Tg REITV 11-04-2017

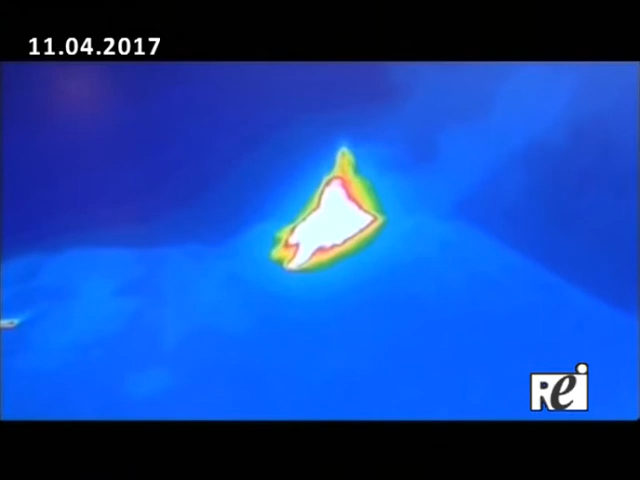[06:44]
Da ieri si è riattivata la bocca eruttiva a quota 3.000 metri con una nuova colata di lava sommitale.